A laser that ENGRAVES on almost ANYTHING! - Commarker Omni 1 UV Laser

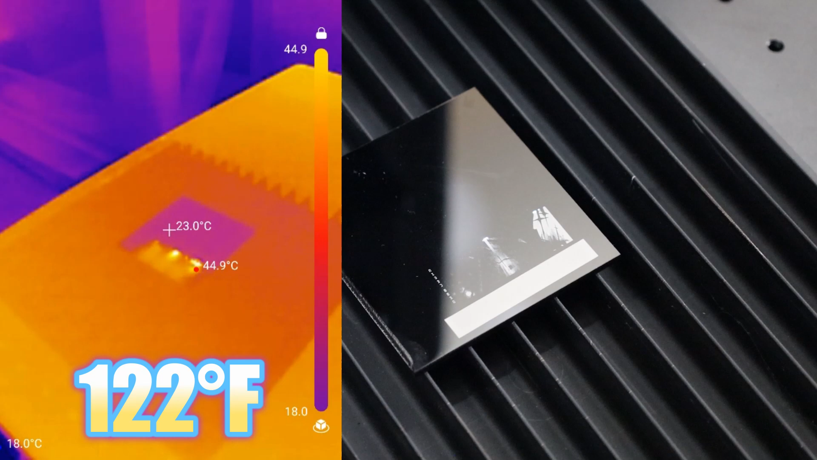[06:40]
On screen: spot 23.0°C, max 44.9°C
And I did a little bit of recording using my thermal camera and you could see what the hottest points are when I'm engraving this picture. So it pretty much maxed out at about 122 degrees Fahrenheit, which isn't that hot for a laser hitting something.